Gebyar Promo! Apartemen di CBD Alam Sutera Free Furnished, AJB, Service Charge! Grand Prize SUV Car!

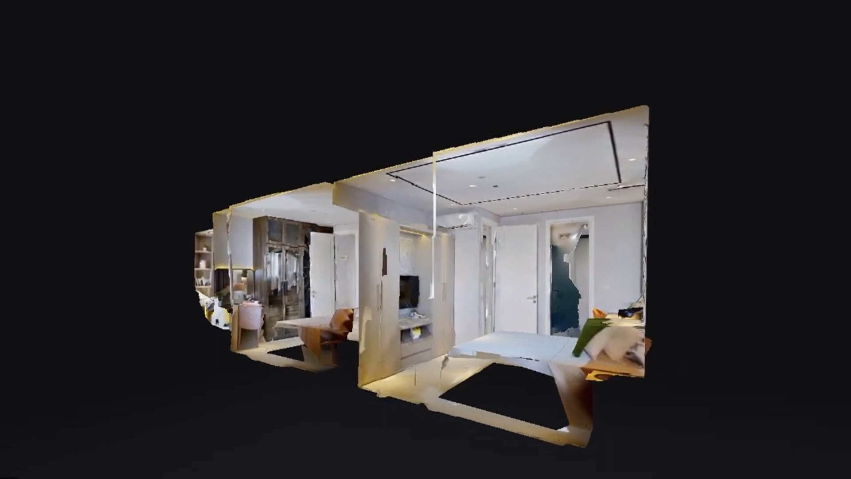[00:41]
Pada virtual tour kali ini, Vista akan memperlihatkan unit 2 bedroom plus dengan luas
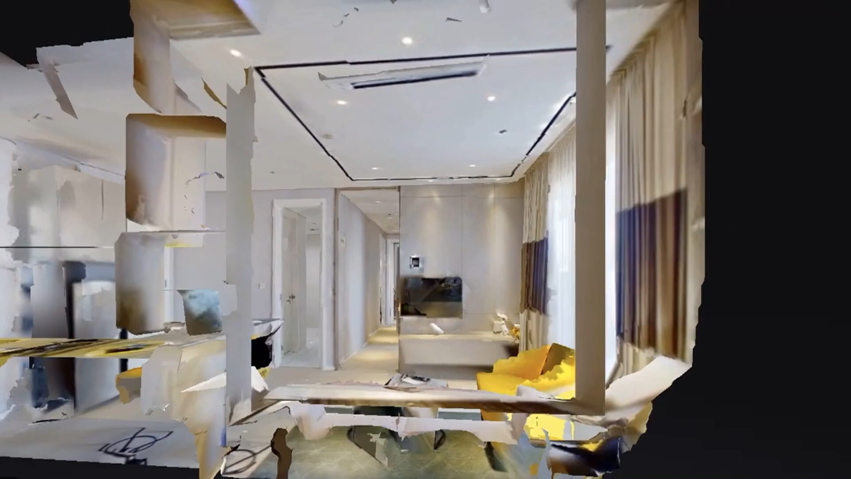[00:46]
bangunan 94,5 sqm yang sudah dilengkapi dengan 2 kamar tidur, 2 kamar mandi, dan 1 bedroom.
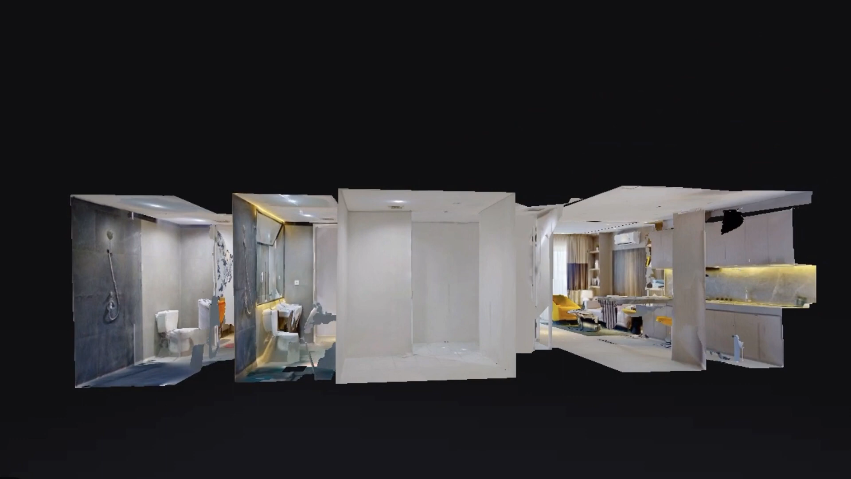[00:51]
Dari pintu masuk, kita akan langsung menjumpai satu area kitchen.